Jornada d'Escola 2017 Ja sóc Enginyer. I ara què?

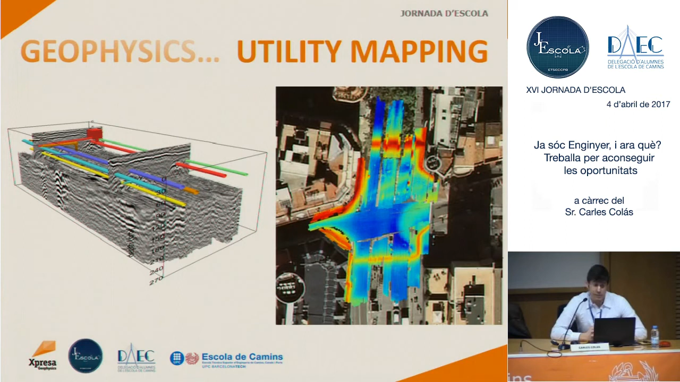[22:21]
Però, a més, al mateix temps, el que fem és detecció dels camps electromagnètics associats al subsol. Si solapem aquestes dues informacions, el que ens dona és diferenciem per quina de tots aquests serveis porten electricitat i quins no. Per tant, discriminem en temps real quins serveis són elèctrics dels que no ho són. La idea és senzilla.